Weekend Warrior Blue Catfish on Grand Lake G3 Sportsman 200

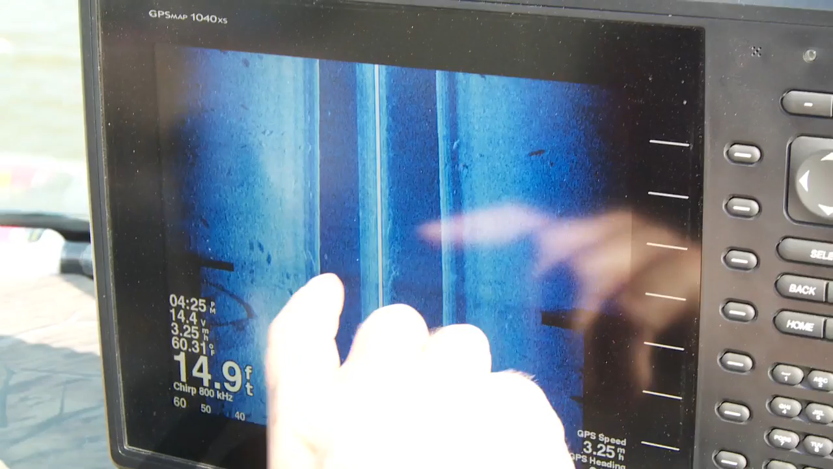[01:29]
On screen: depth 14.9 ft, water 60.31°F
And you know how windy it is today, Scott. This is all air that's been blown and mixed in here and it's picking up the bubbles.
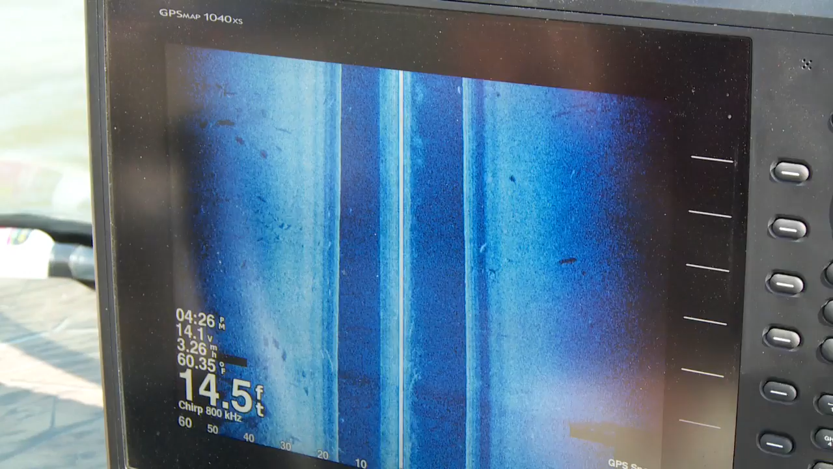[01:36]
On screen: depth 14.5 ft, water 60.35°F
What we got is a few fish like this one, this fish up in here.
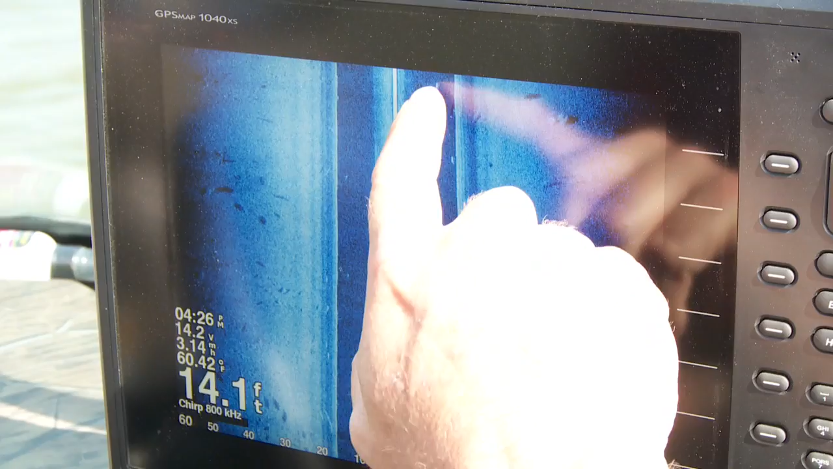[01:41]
On screen: depth 14.1 ft, water 60.42°F
We're in 14 foot of water. But I know a lot of times when we get a hard southwest wind, here's a school of bait right here.
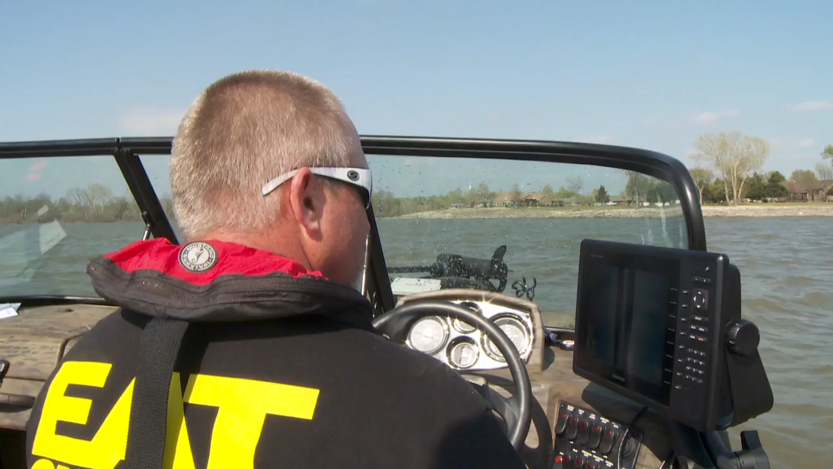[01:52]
The catfish will move up back up into this little bay
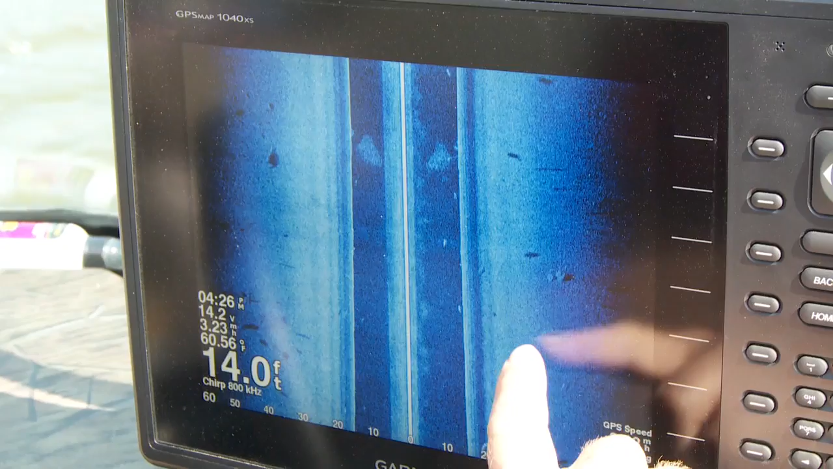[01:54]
On screen: depth 14.0 ft
and you can start to see there's some stumps and cover back in here.
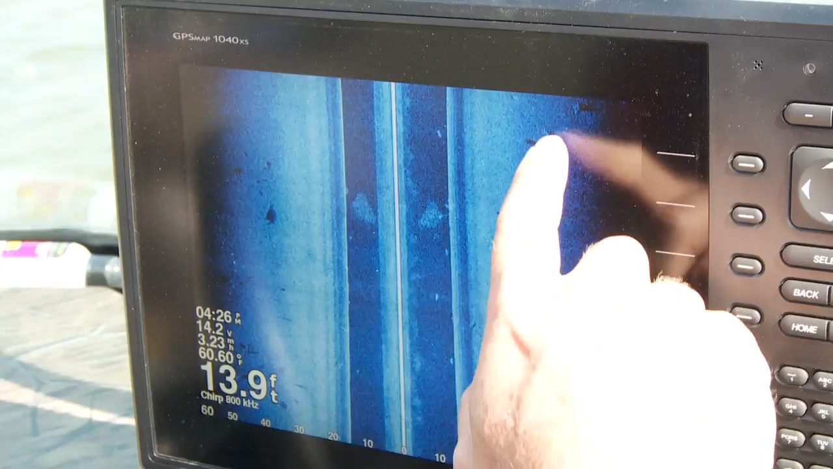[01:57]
On screen: depth 13.9 ft
And if we keep moving back this way and we keep seeing a few fish, we'll probably stop and see if we can get one.
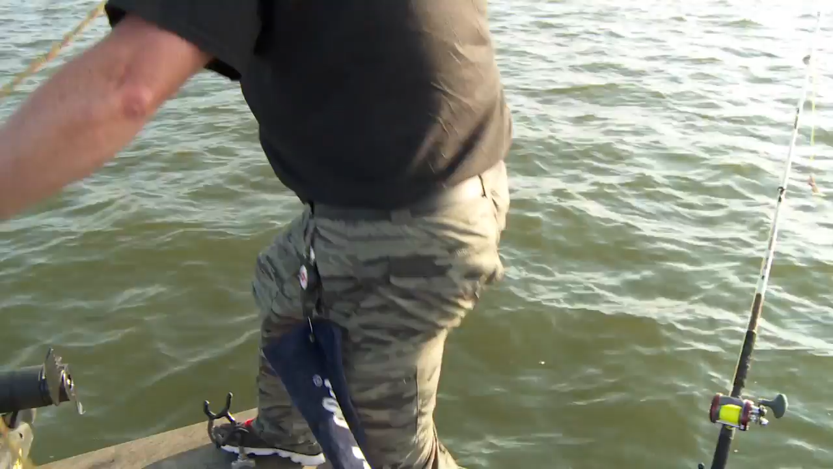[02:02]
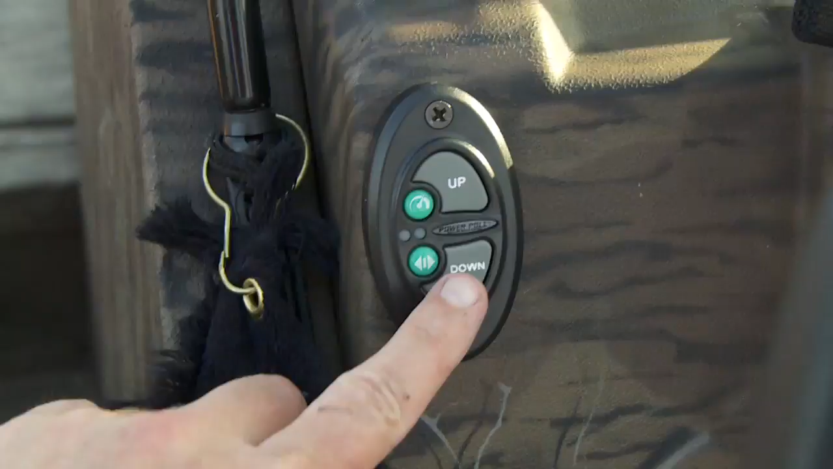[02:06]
We're fishing buddy.
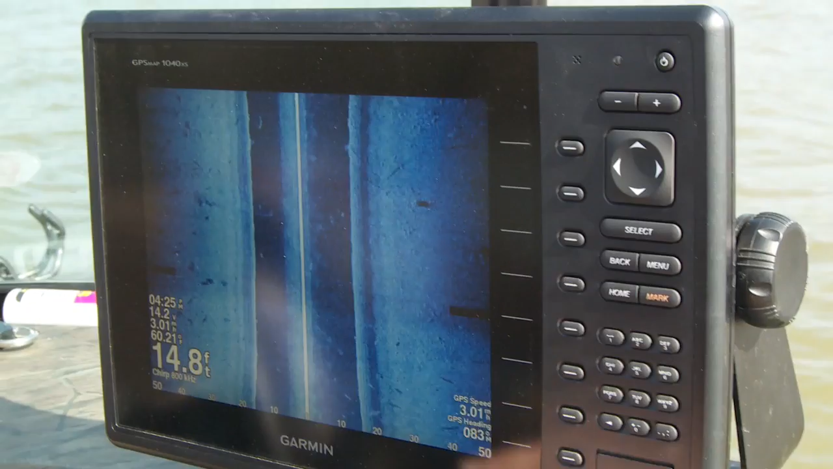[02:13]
On screen: depth 14.8 ft
What we did when we came in here, we ran the Garmin side view and I came down this bank and right back in here we saw what we thought were catfish.
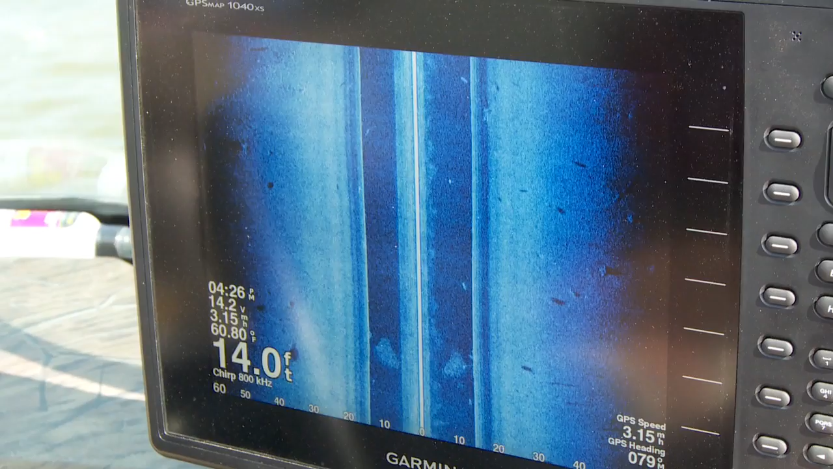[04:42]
On screen: depth 14.0 ft, water 60.80°F
Found us a few catfish in the shallow water. Let's put her back and try it again, Jeff.